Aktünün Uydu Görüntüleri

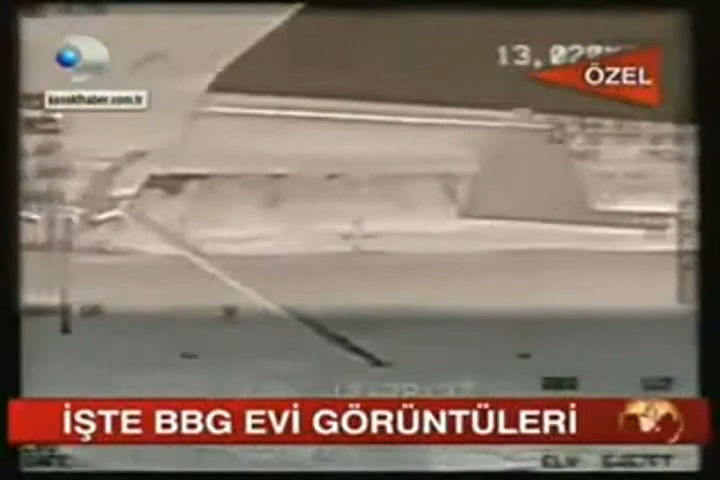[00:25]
Altyazı M.K. 4 kilometre. Aşağıda silahlı bir grup var.
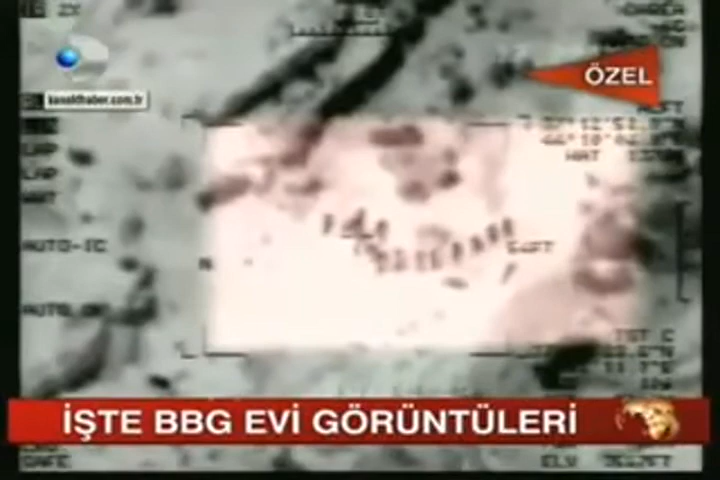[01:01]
Daha doğrusu yapılması gerekiyor. PKK'lılar bulundukları noktada kamp yapıyorlar. Görüntüde bazı noktalar daha parlar.
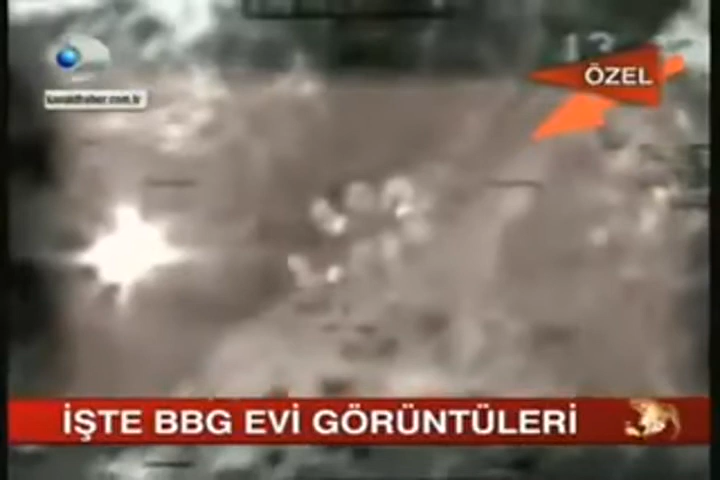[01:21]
O noktalarda ateş yanıyor. Belli ki sıcak bir şeyler içiyorlar.
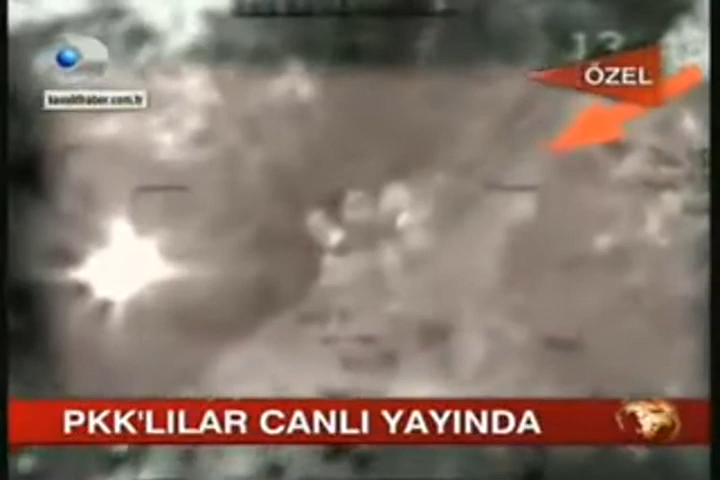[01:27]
Görüntüler teröristlerin rahat olduklarını gösteriyor.
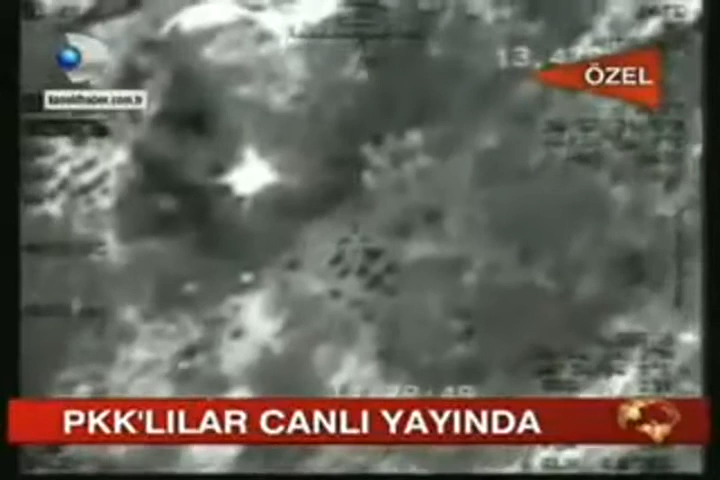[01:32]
Saat 12.37'yi gösterdiğinde çaylarını yudumlamaya başlıyorlar. Yanında sigaralarını da tutturuyorlar. Casup uçak uçuşunu sürdürüyor.
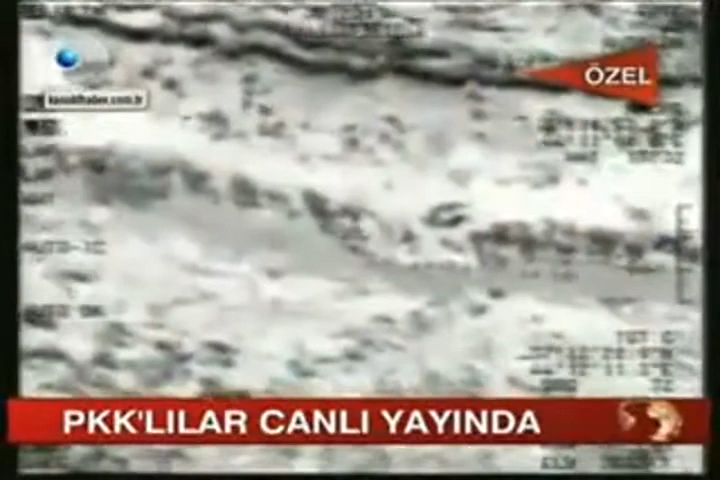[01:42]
PKK'lıların yaptığı her hareketi, attığı her adımı kayda geçiriyor. Uçağın kamerası kısa süre sonra hareketleniyor.
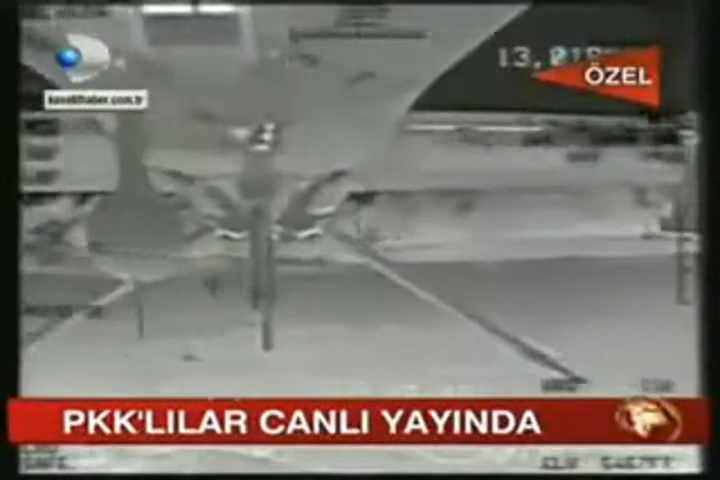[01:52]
PKK'lıların bulunduğu noktayı daha iyi gösterebilmek için sınırın Türkiye tarafına odaklanıyor.
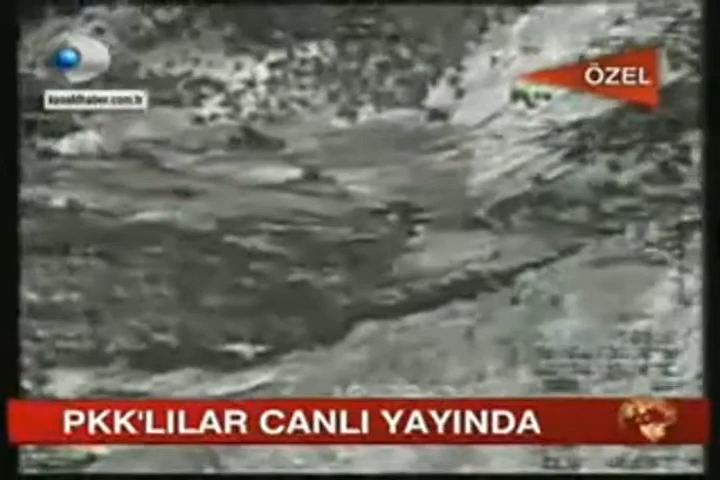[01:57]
Ve o tarafta bir askeri birliği görüntülüyor. Akdük'ün karakolunu. Kamera bir süre sonra tekrar geri dönüyor.
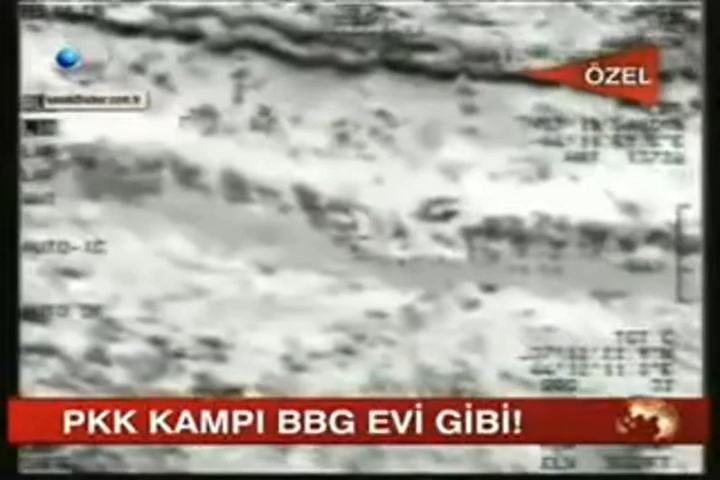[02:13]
Yeniden PKK'lıların bulunduğu bölgeyi görüntülüyor. Ellerinde çay bardaklarıyla dolaşan teröristlerin amacı bölgeye yerleşmek.
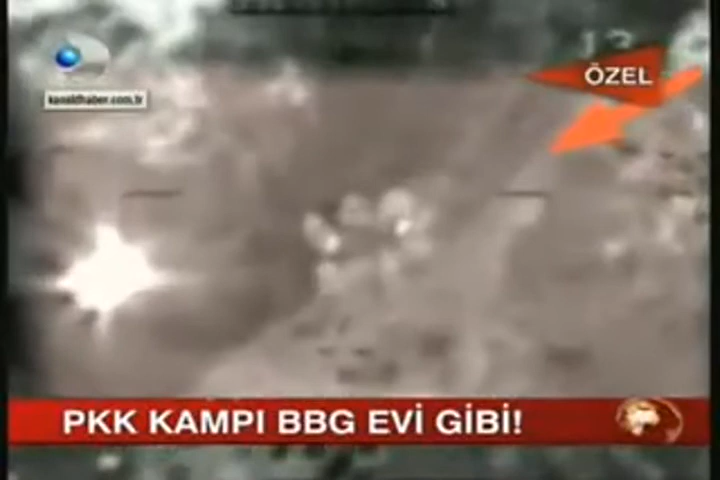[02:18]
Gerçekleştirecekleri saldırının ön hazırlığını yapıyorlar.
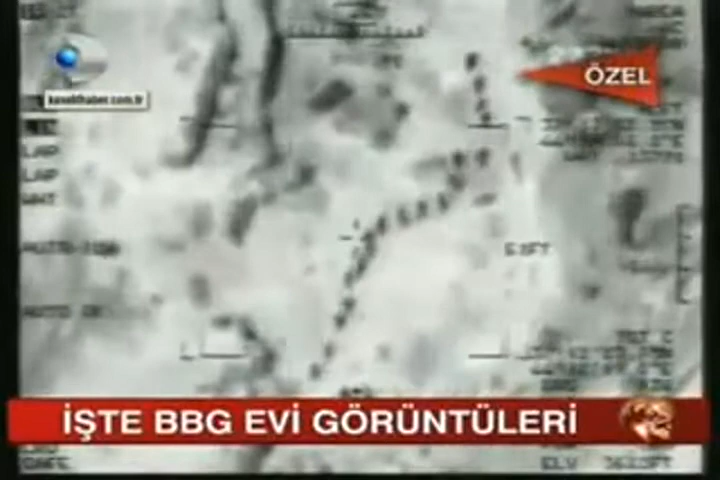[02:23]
Ağır silahlarını konuşlandırmak için keşif çalışmasındalar.
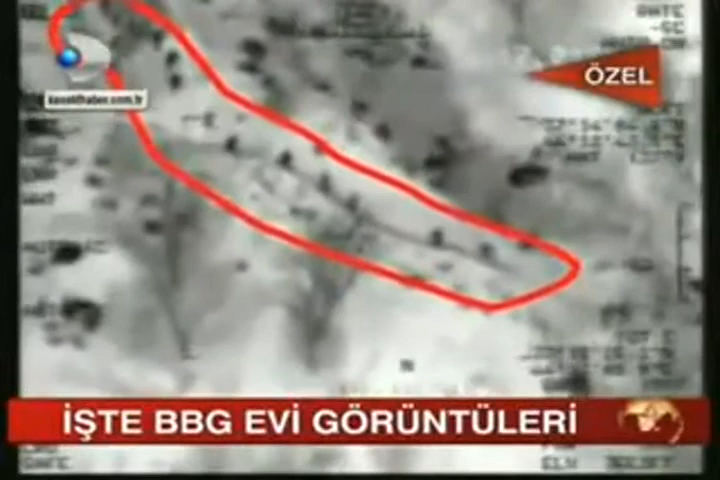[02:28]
Casup uçak PKK'lıları sadece görüntülemekte kalmıyor. Askeri deyimle noktalıyor. Ekranın ortasında bir anda büyüyen siyah kare, savaş uçaklarına bombalayacakları noktanın koordinatlarını veriyor. Şimdi biraz daha geriye dönelim. Mart 2008'e.
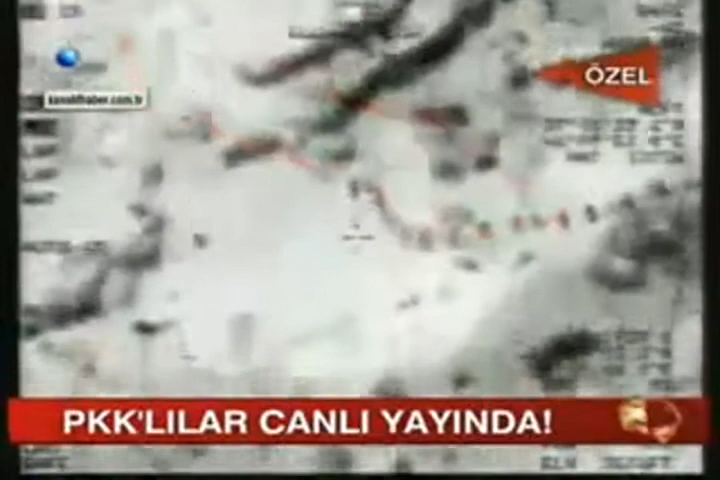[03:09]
Zaman zaman durarak arkada kalanların gruba yetişmelerini bekliyorlar. Casup uçak da bu anlarda noktalama yapıyor.
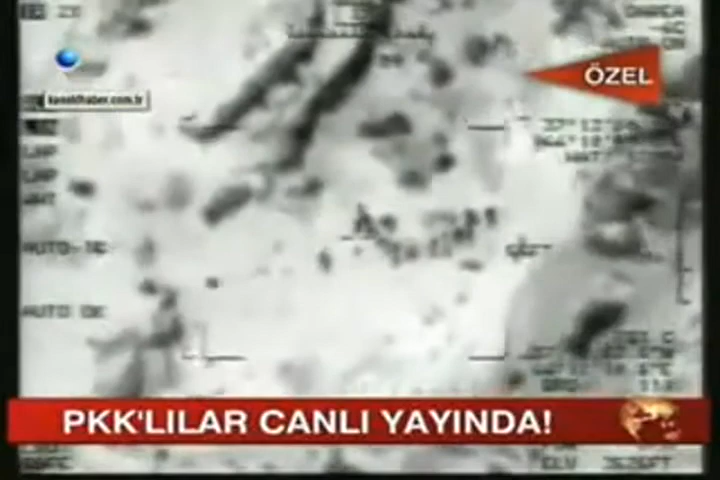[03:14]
Yani F-16'lar için hedef belirliyor.
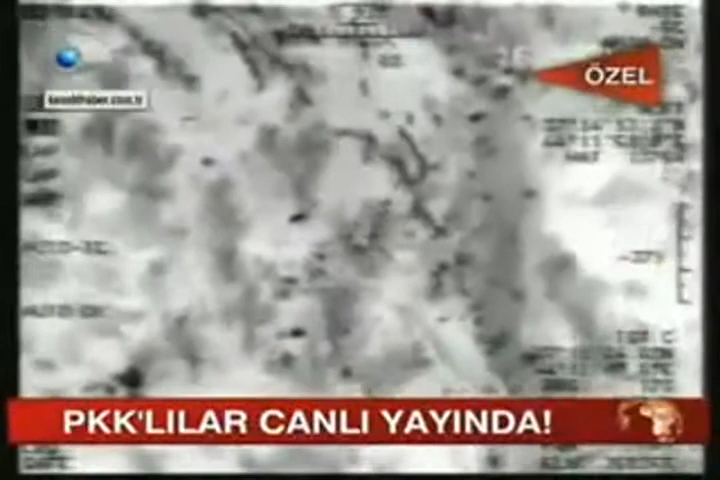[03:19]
Görüntüler o kadar belirgin ki arazide dolaşan katırları bile görmek mümkün.